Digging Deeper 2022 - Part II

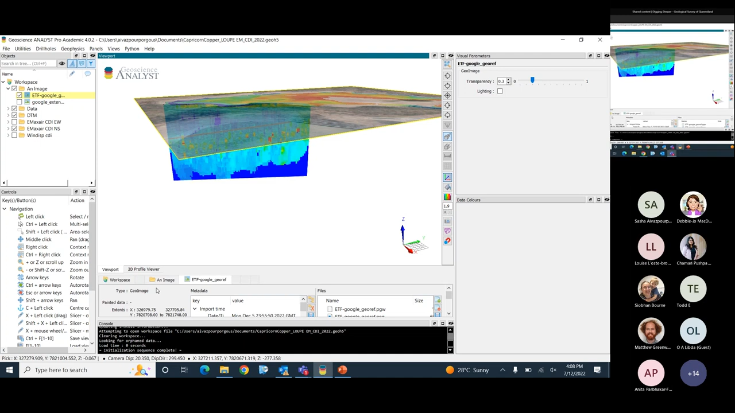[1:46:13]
from 10 meters there's a lot of pyrites at the time there was a lot of pyrites the pyrites are quite disseminated and you know thinking of that we don't have also probably as much pyrites and clay from what she has looked up which I think I put it in here if I can show you